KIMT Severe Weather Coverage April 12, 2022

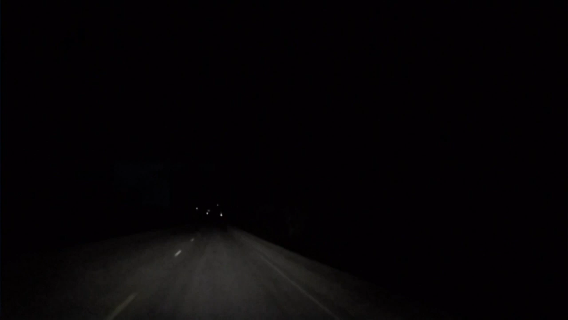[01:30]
There's a lot of clouds dropping down. Keep that picture. Wow. I mean, it could be trees. I don't know. Okay. There's trees, yep. But there's something behind the trees. Once he gets a little bit further down the road, we'll be able to see it. You can kind of see the clouds, some scud clouds, as we call them. Something there. We saw it just a moment ago. So once we get another power flash, yeah, there's definitely something there. Not exactly sure what it is, if there's rotation with it or not. But there is at least some lowering of the clouds, and that's definitely an ominous sign. Yeah.